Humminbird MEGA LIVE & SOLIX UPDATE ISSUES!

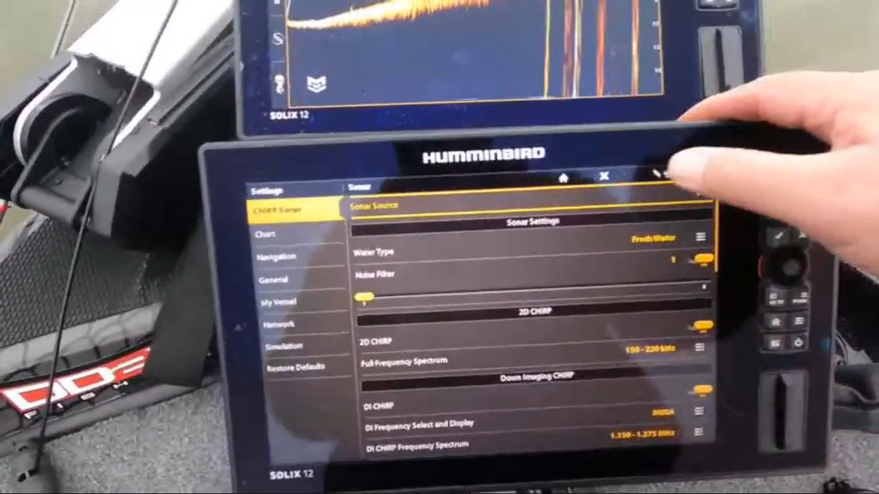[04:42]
And get out of here. And you can see we got all this nasty noise.
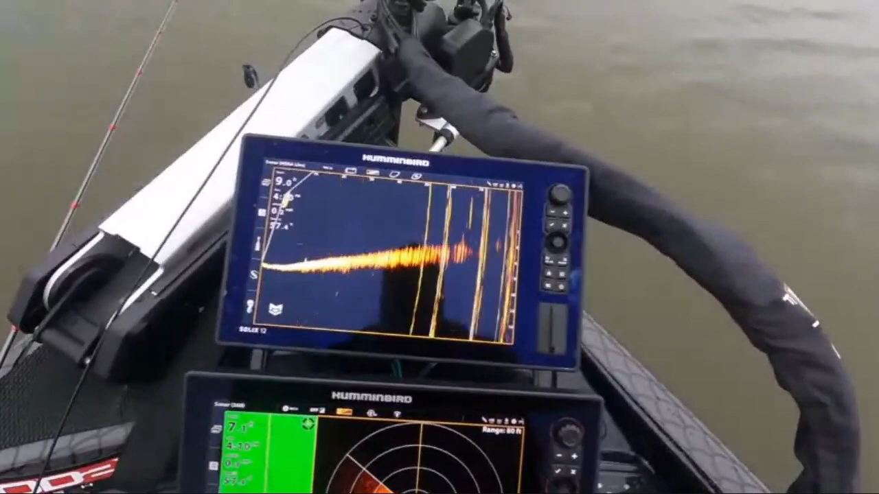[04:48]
This crosstalk that somebody has got to figure out at Hummingbird. Engineers, y'all need to do something, man. Because when all this stuff is hooked into the ethernet, it's got to get fixed.
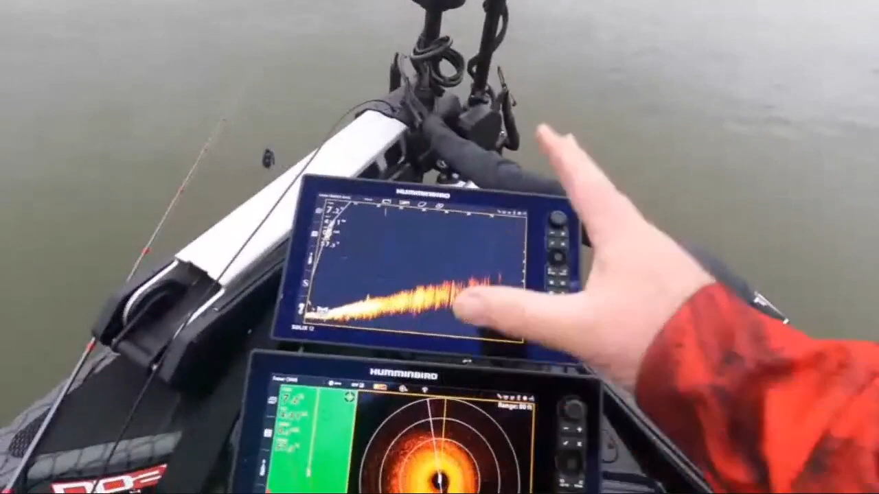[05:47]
Now I want to say something good about the update. It's so much easier to track your bait.
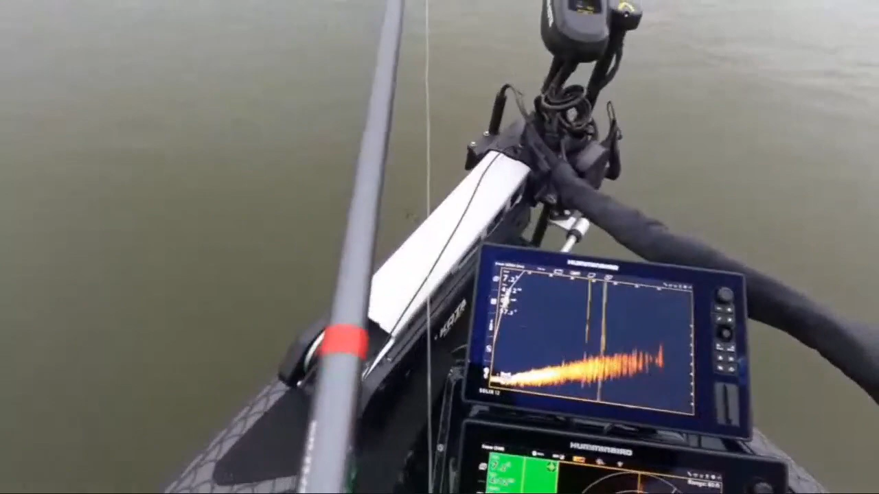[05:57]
I want to see if I can do this with one hand. I got a little 3 8 ounce jig on here.
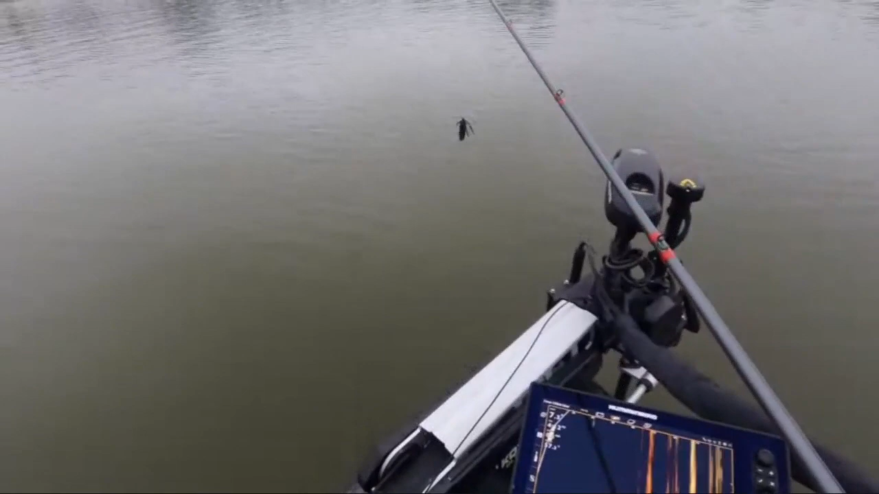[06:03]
Let me see if I can do this.
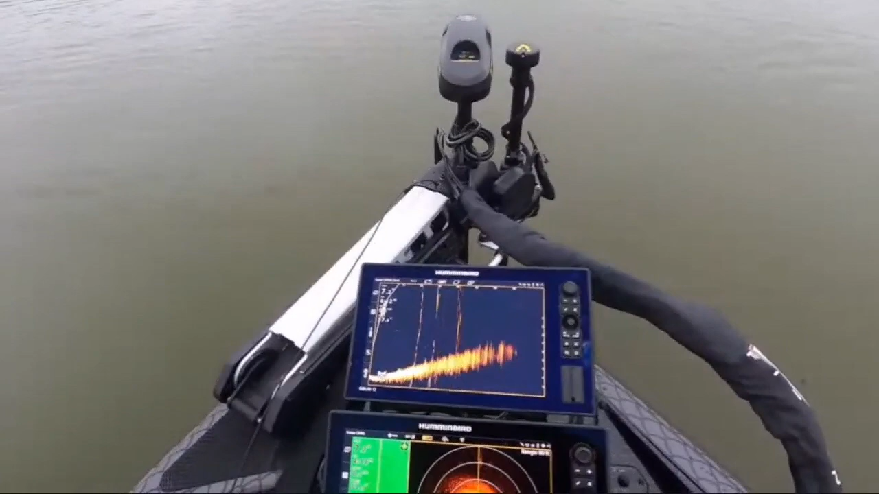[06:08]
It's about a 50 foot cast. Look, you can see it falling.
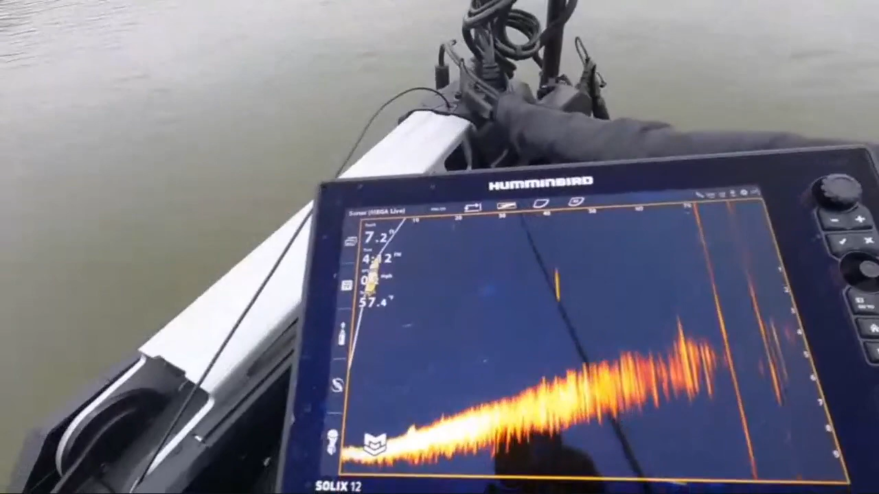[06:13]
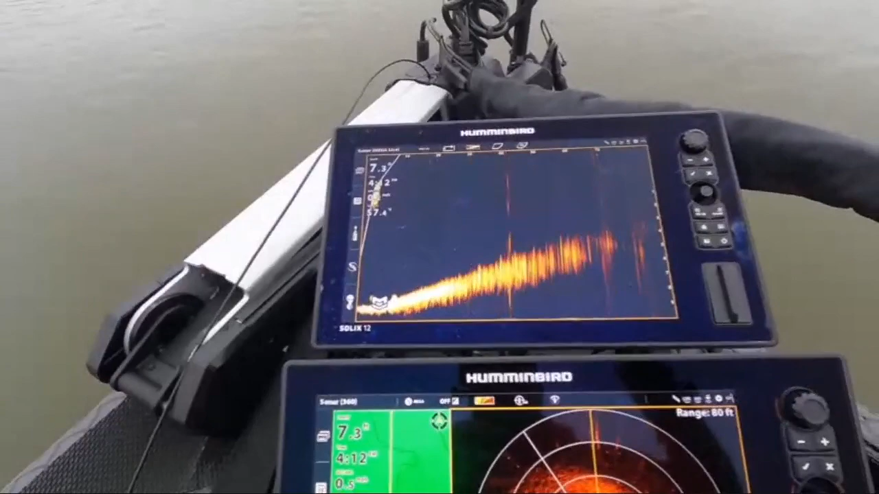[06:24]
You can see it jigging on the bottom. So the track and bait is pretty dadgum good with the new update.
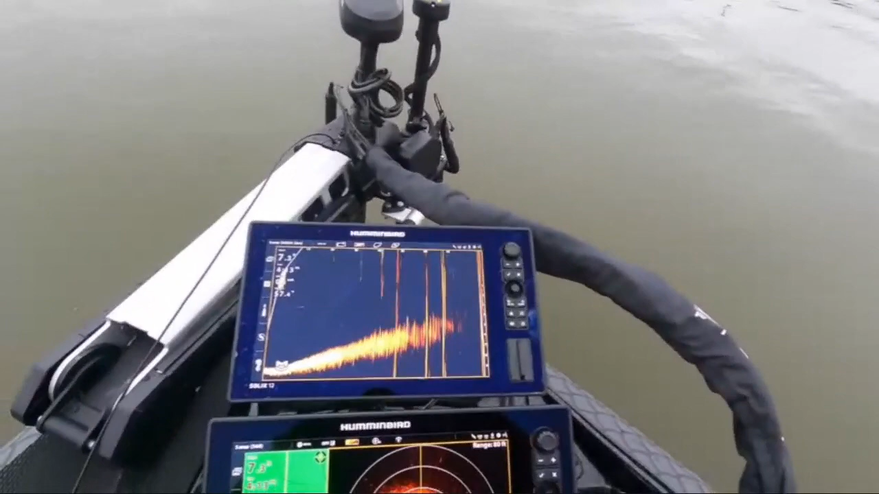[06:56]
It's full of noise and crosstalk and all this other interference from my 360 and 2D. And the only way to get it to go away is to turn off both 360 and 2D on the whole boat.
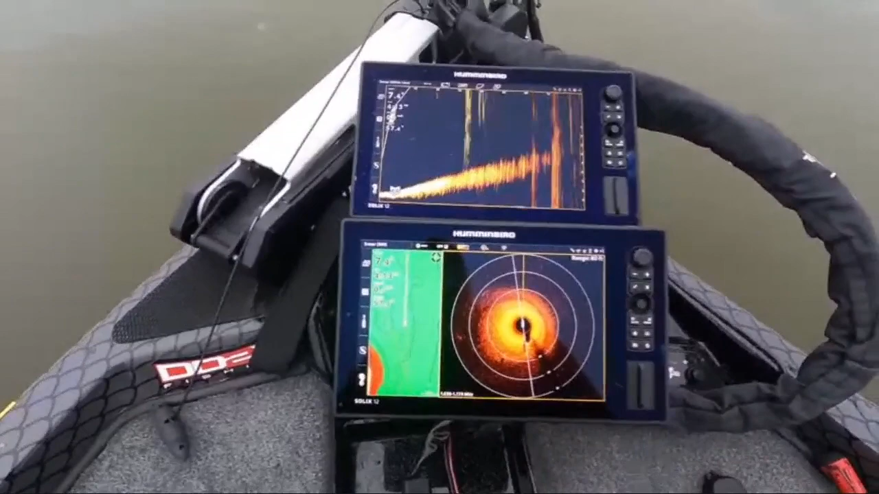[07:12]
So if I turn it off, you know, for the console unit and I turn off the 360 and turn it off up here, it goes away.
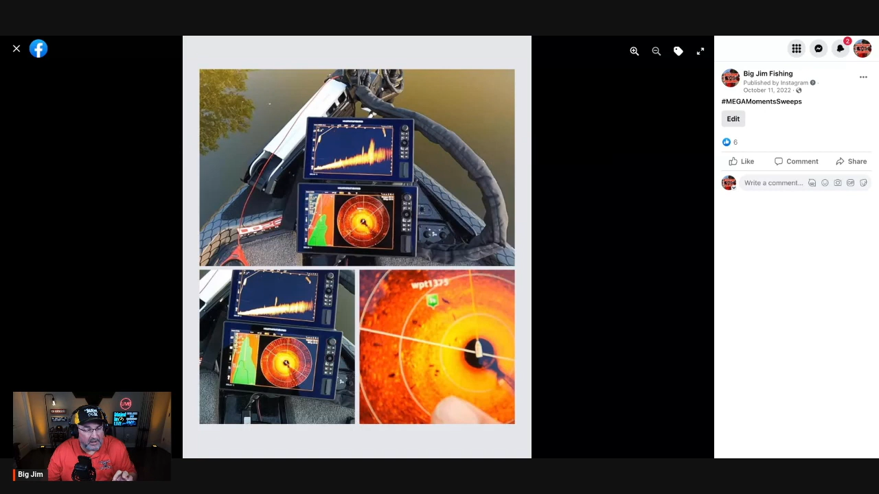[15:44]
And used to, on the filter settings, three of them would take care of it. And out of the three of them, I would narrow down which one was best for the Mega Live. Well, now with the new update, only one of them removes the noise from my 360.